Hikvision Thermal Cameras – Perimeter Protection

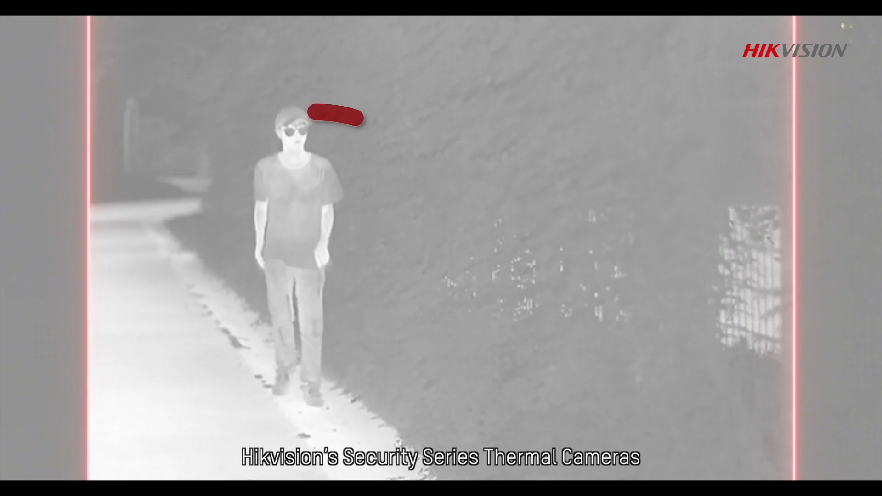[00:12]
HypeVisions Security Series Thermal Cameras. The best solution for precise detection in perimeter protection.
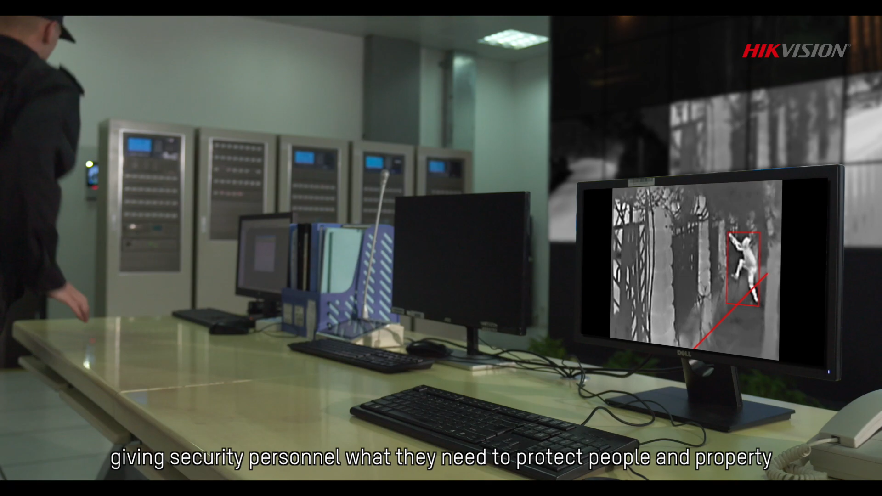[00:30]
and the process is hardly affected by lighting and weather conditions.
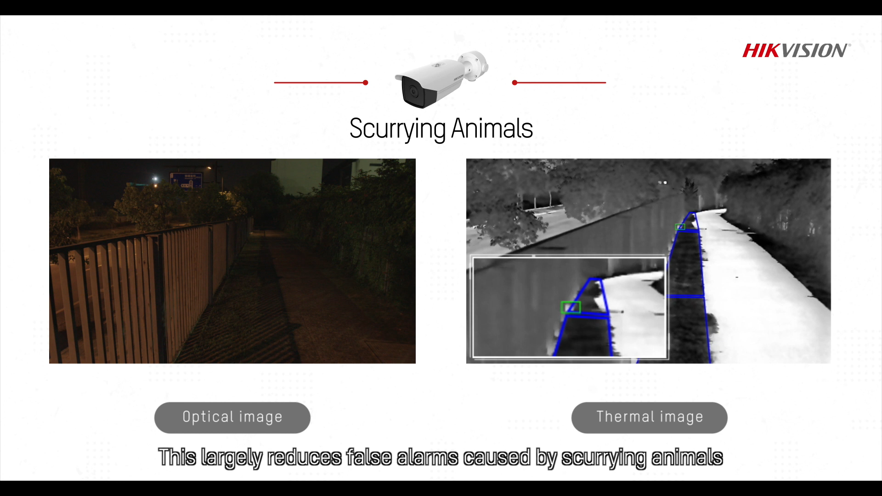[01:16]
moving leaves or other irrelevant objects, making alarms more accurate.